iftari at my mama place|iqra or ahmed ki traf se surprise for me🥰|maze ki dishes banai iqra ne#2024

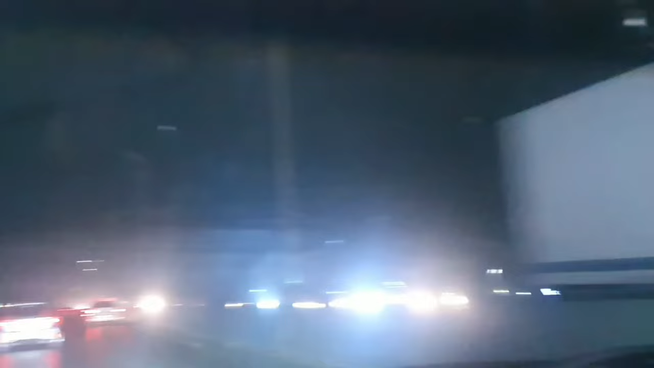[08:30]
तो बस अभी हम on the way हैं हाईवे पर और अभी कुछ देखते हैं कहीं भी होटर से गाड़ी में बेटके खा लेंगे अभी आज